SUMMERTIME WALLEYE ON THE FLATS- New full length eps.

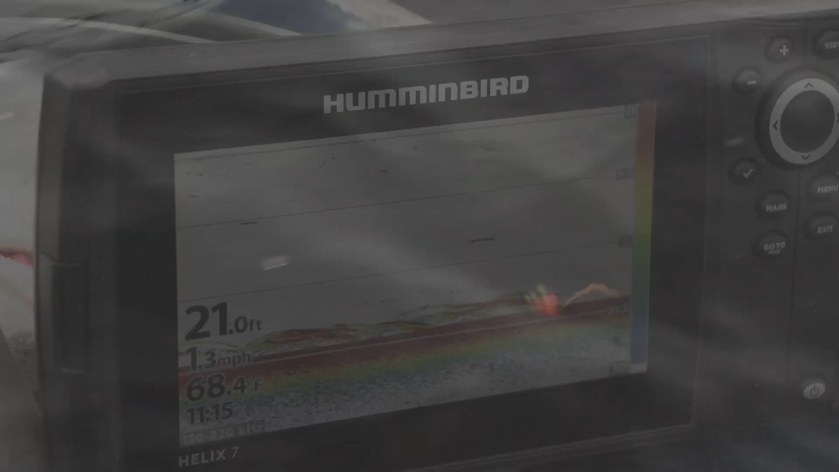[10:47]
On screen: depth 21.0 ft, water 68.4°F, speed 1.3 mph
down Russ found the fish on the sonar so we just slow down pick apart the ones we see vertical jig put on the night